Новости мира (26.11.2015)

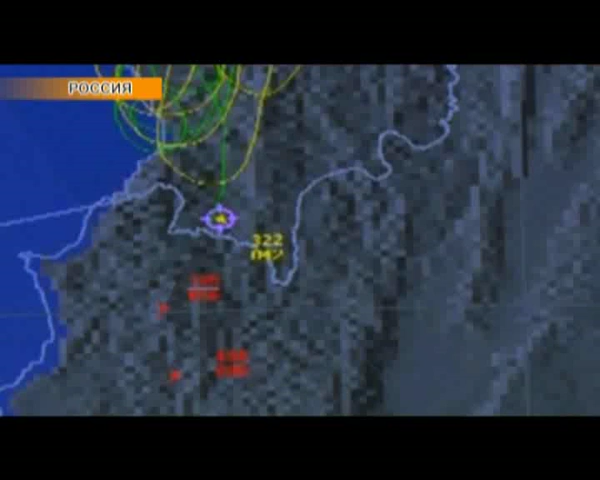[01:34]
По версии российской стороны, бомбардировщик находился в воздушном пространстве Сирии и на территорию Турции не залетал. По версии турецкой стороны, российский самолёт на несколько секунд залетел в воздушное пространство Турции и не реагировал на попытки турецких истребителей выйти с ними на связь.